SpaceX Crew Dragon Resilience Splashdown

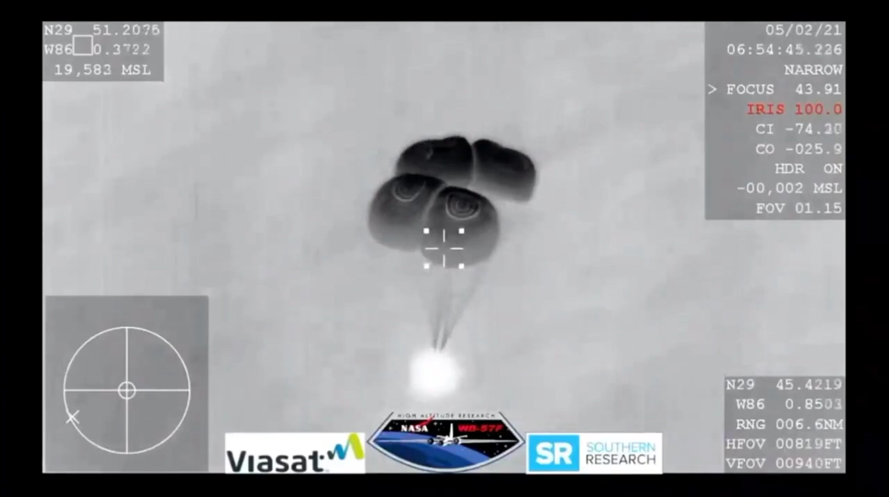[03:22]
space side you've broken but we show you just under 800 meters still good descent right
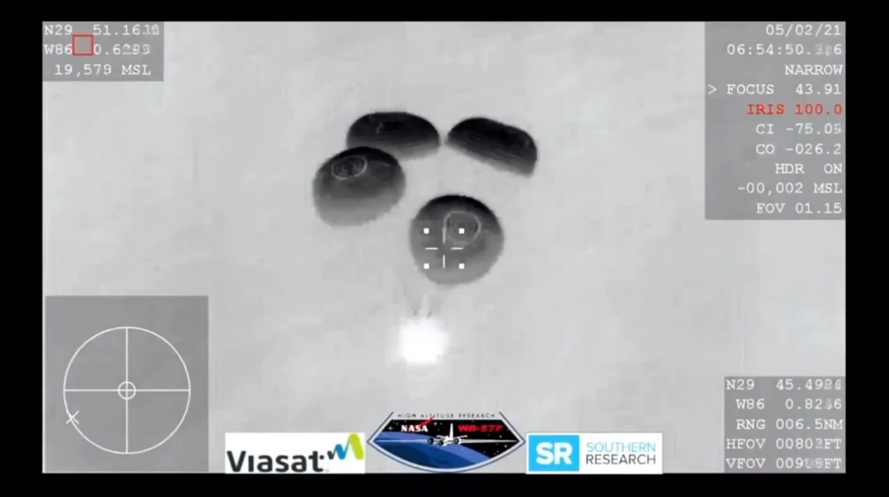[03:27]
just under 800 meters from the earth that's about half of a mile and we are tracking splashdown
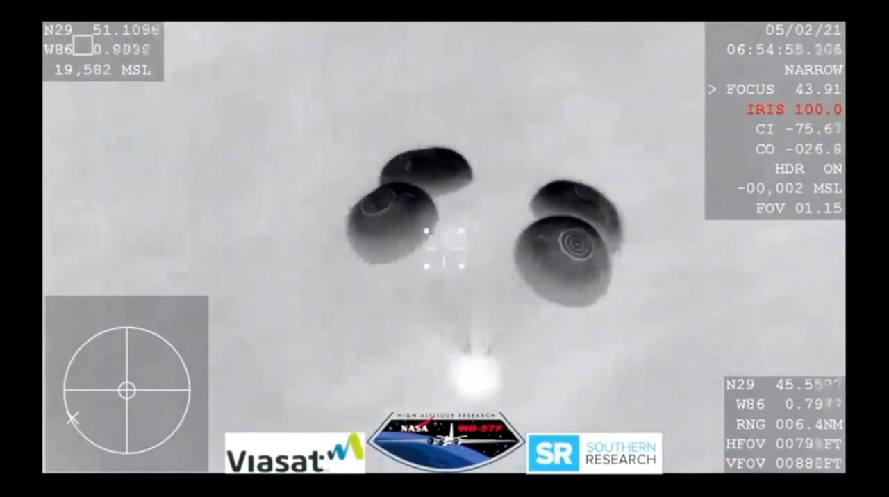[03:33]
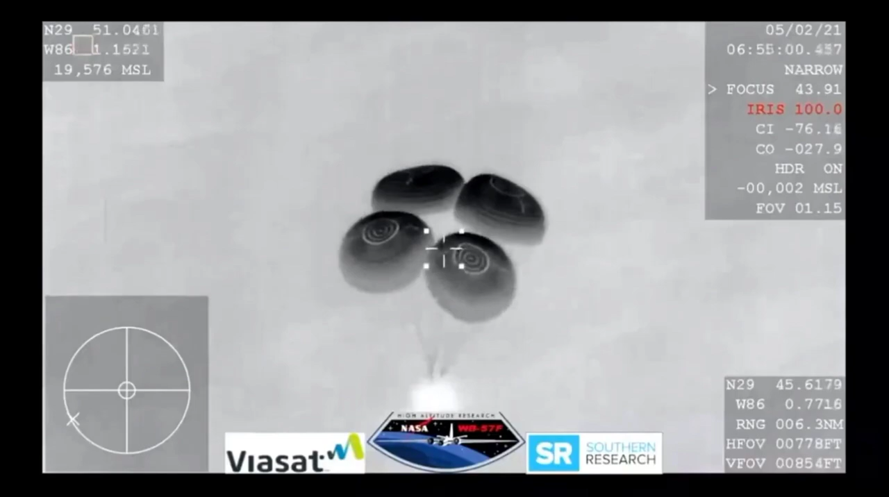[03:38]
and 600 meters and we're showing 10
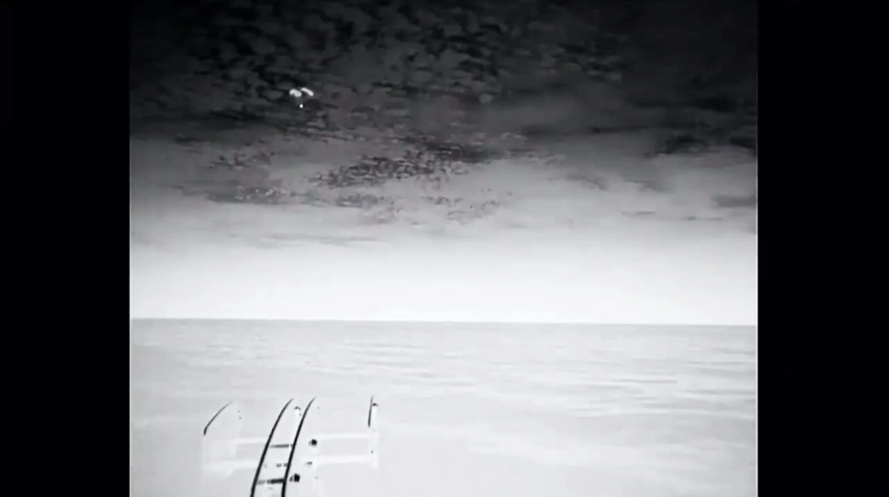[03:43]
meters per second on the descent rate a little higher than now SpaceX copies and what a view we have here even though it's nighttime we have some great visuals the visuals of dragon there with his four main chutes deployed
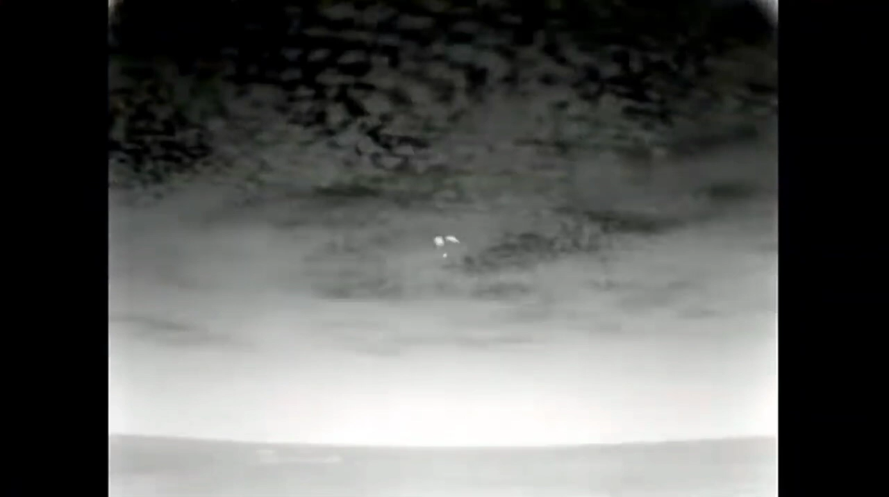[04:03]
slowly coming back to earth splashdown is scheduled for just a few minutes from now
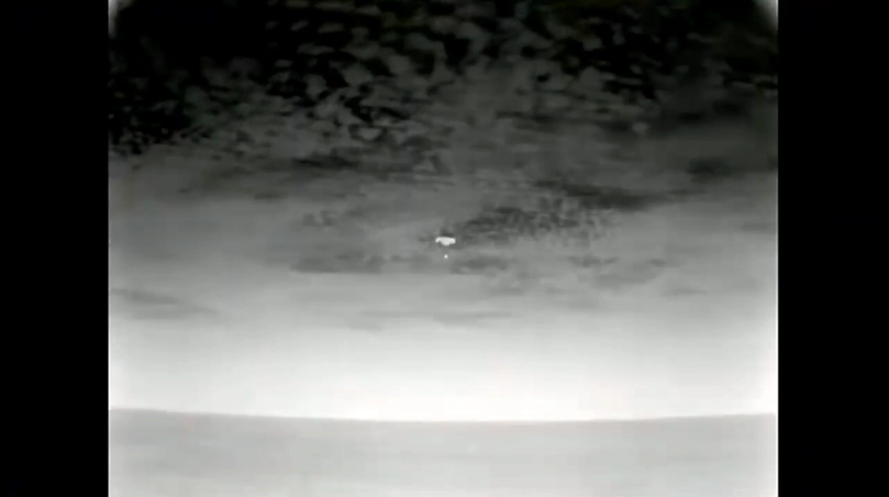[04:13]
now just a quarter a mile away from splashdown and that splashdown time scheduled for 11 57 p.m pacific time
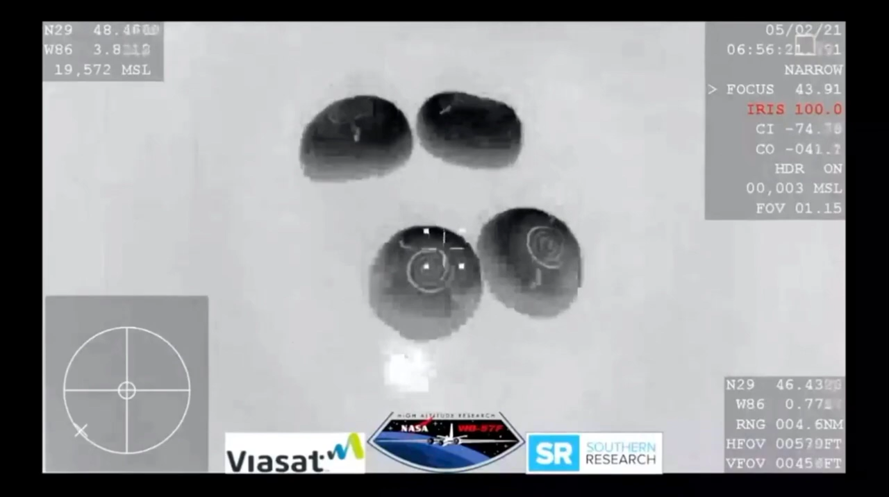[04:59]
seconds away from splashdown everything nominal aboard crew dragon resilience returning to earth
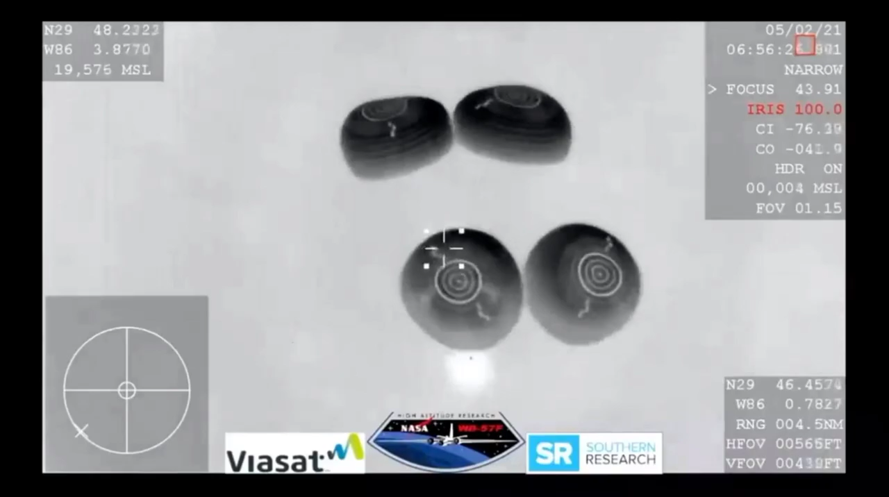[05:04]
and there are the boats starting to chase after dragon
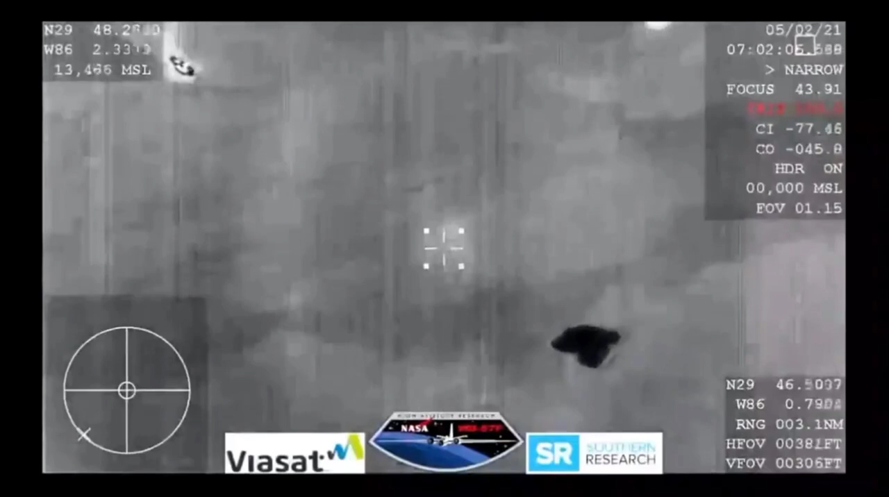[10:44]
and here's a aerial shot of those fast boats approaching dragon spacex com check
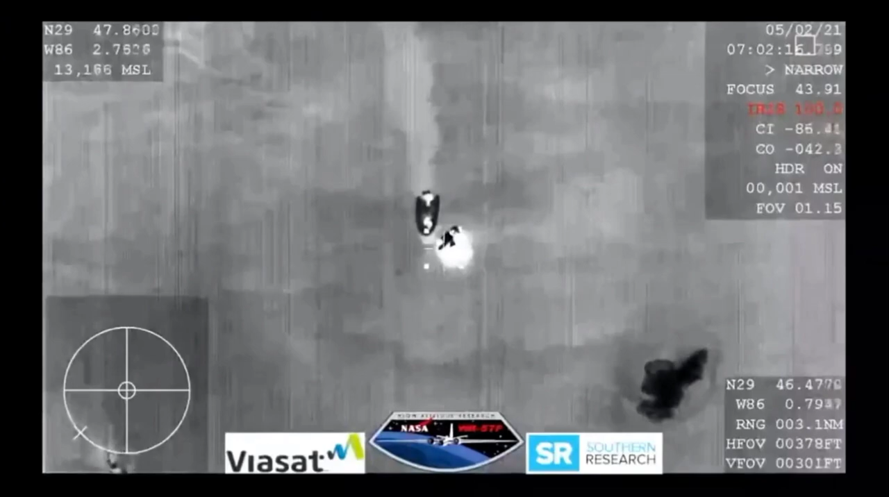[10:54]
and spacex from resilience we're still reading you loud and clear loud and clear as well we just completed a minor com configuration thanks
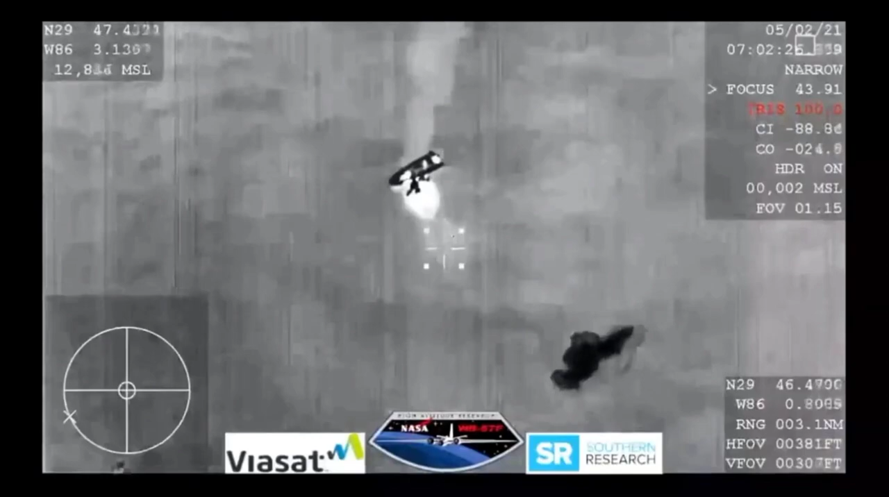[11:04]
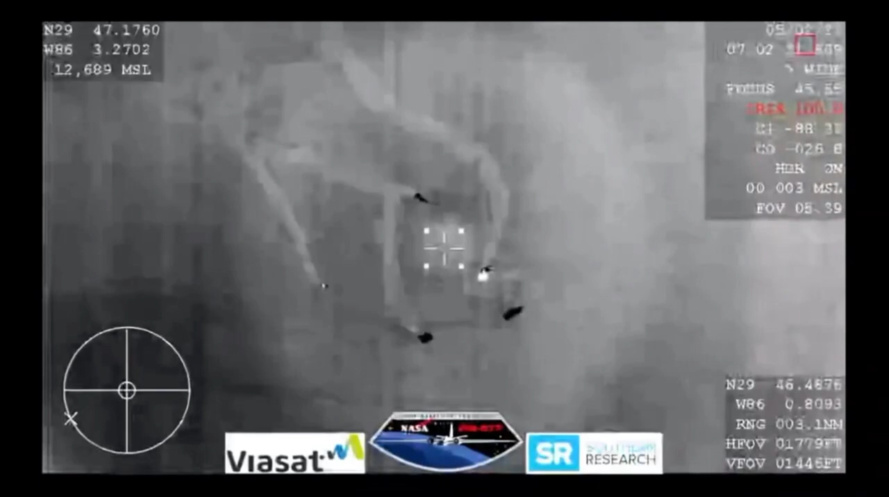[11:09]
so it looks like that first boat has already made it to the capsule there are a number of other boats and recovery vessels um standing by and once we clear the area of um you know from any hypergolic uh vapors um they'll
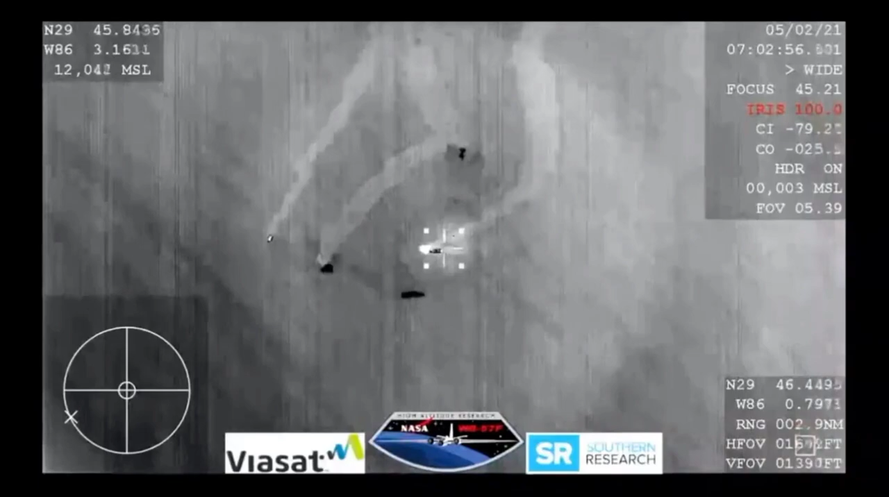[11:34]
you know move on to the next phases of recovery and some of those darker spaces you see
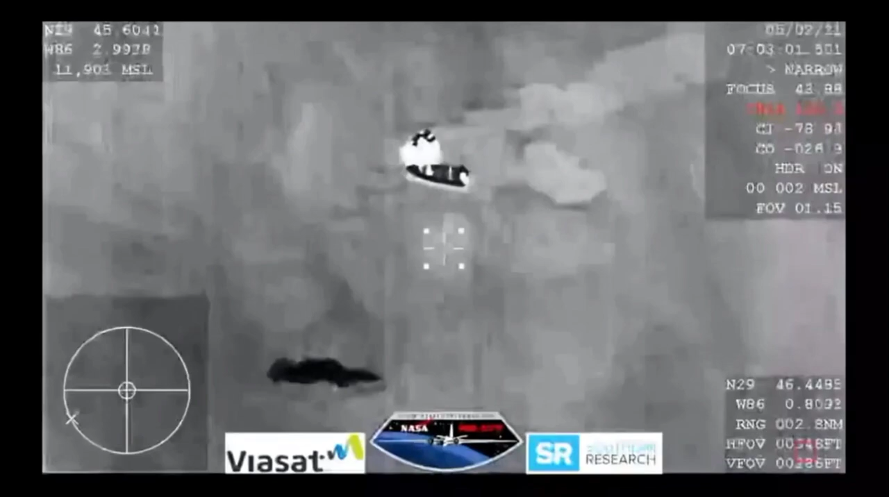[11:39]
there in the water are the parachutes that will be uh collected later on but this view
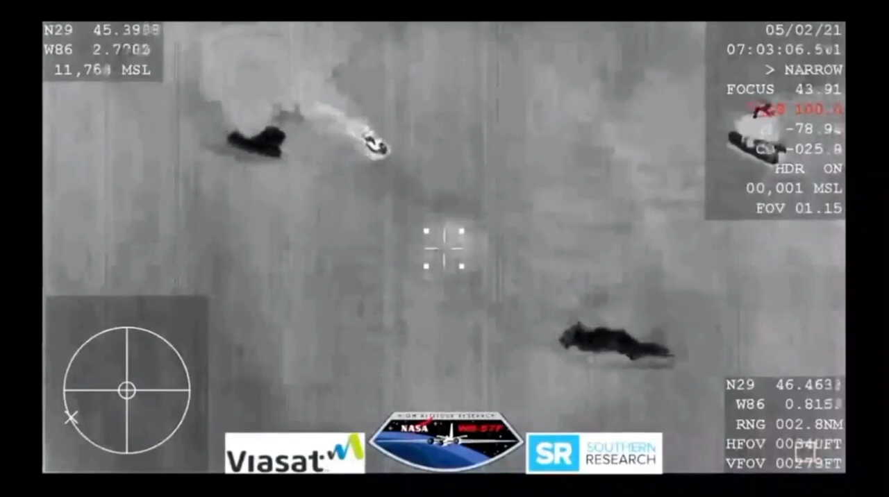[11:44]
yes from the wb-57 aircraft that provided us with those infrared images uh
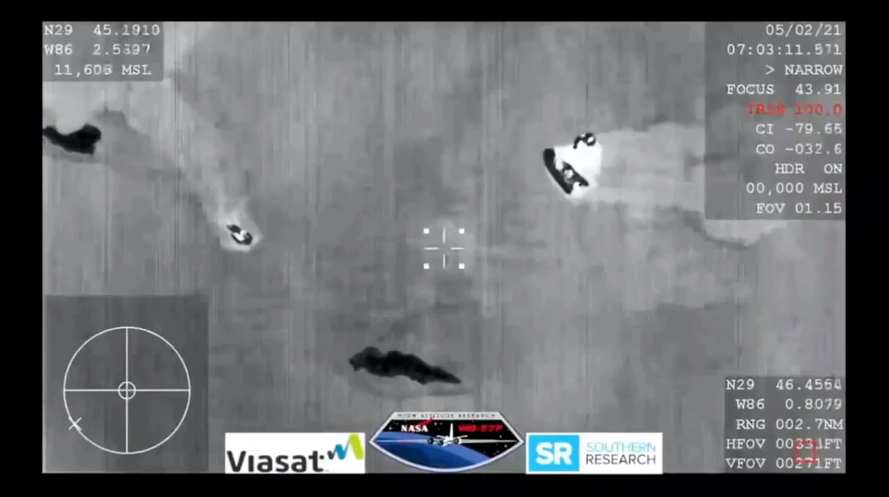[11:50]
as dragon was still reentering the earth's atmosphere and then all the way through splash down as well
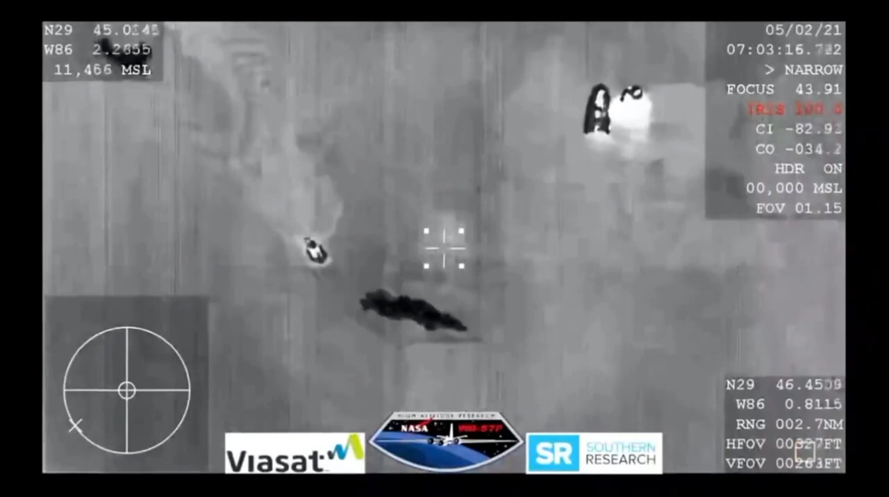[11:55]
so you can see that second boat approaching those uh parachutes to attach some buoys